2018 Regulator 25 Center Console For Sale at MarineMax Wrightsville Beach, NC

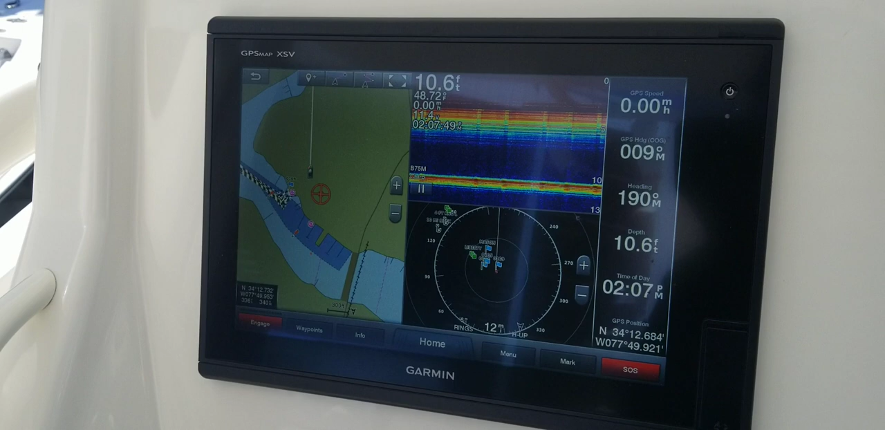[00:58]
On screen: depth 10.6 ft
Depth Sounder, and Radar, as you can see on the display there.